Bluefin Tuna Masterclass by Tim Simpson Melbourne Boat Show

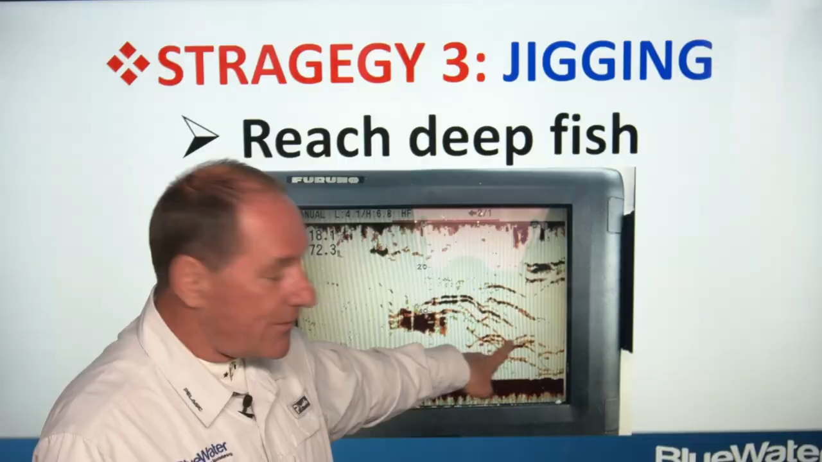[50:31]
the action and these fish are down 70 meters down on the bottom as well if you can see bluefin down on your sounder